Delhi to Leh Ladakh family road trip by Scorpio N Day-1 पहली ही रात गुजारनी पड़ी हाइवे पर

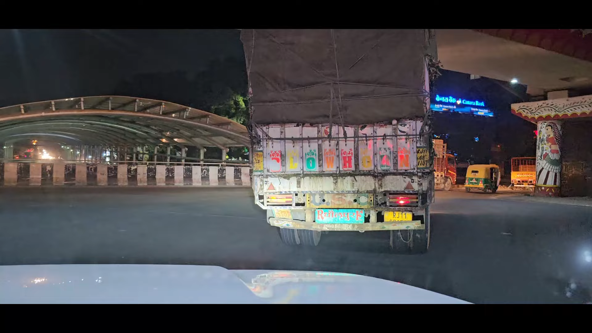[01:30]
और ये रहा हमारा आश्रम का मेट्रो स्टेशन और ये नेफिट की बिल्डिंग जो हमारे एरिया की अपनी आइडेंटिटी है, और बस इसके बाजू में रहा अपना आशियाना।
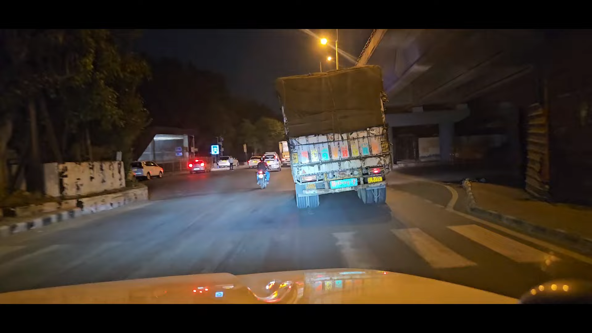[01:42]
तो भाई आप देख सकते हैं सामने बोर्ड गाजियाबाद राइट साइड, आनंद विहार राइट साइड और सीधा है राजघाट।